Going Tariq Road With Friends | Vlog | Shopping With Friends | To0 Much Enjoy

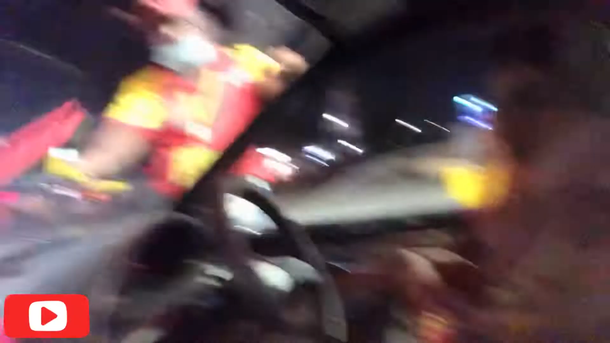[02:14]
थोड़ी सी गाड़ी का जो है शीशा वॉश करवा रहे हैं।
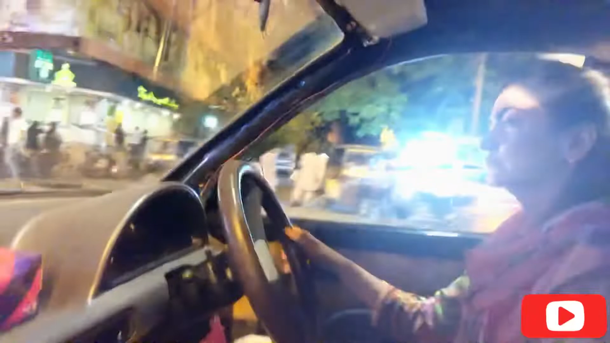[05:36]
तो अब हम जा रहे हैं दूसरे रोड की तरफ क्योंकि वहाँ पे हमें पार्किंग मिल जाएगी, लेकिन यहाँ बहुत रश है।